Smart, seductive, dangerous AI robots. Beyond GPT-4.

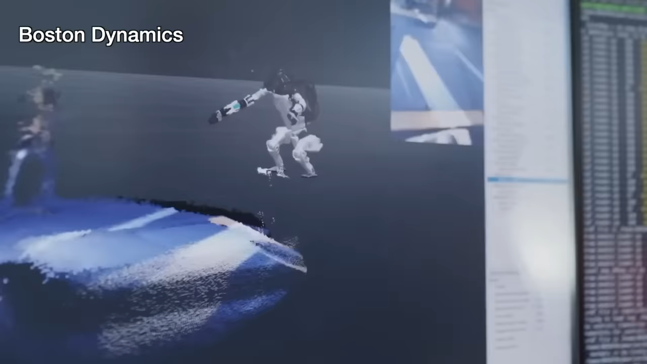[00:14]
It's using a camera and depth sensor to make precise movements and predictions.